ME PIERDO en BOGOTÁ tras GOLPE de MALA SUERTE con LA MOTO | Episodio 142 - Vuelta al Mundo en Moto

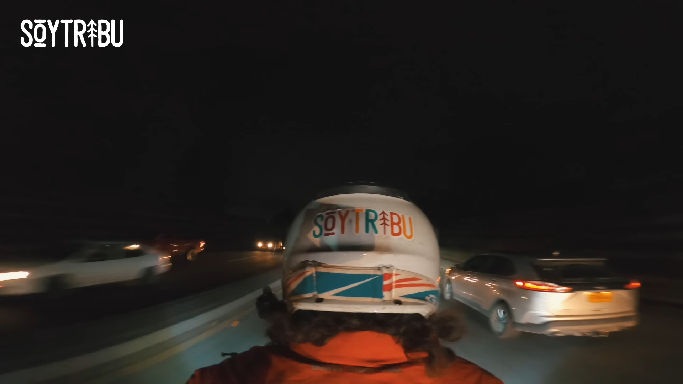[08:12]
Bienvenidos a Bogotá DC. Con la pata de cabra hecha un cristo, pero hemos llegado.
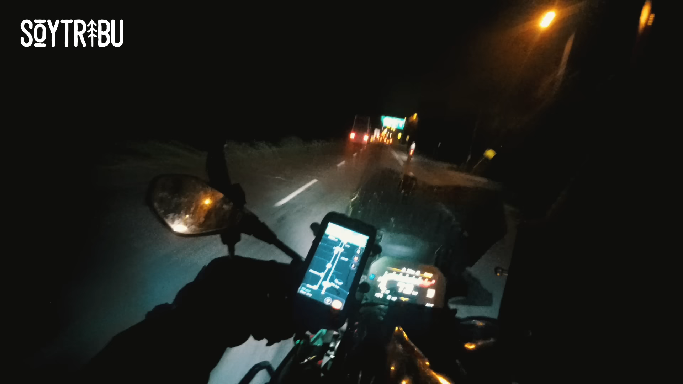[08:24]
¡Toma ya, Pedrín! A 2 horas y media de que se haga efectivo el encierro, la cuarentena de 4 días. Llego para dejar la moto en un lugar seguro, que me la arreglen y me encierran. Menudo premio.
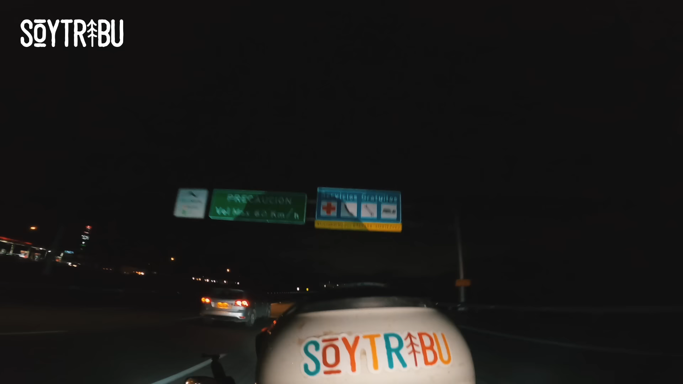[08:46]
Pero es normal, porque está, por lo visto, la ciudad sin ni una cama UCI disponible.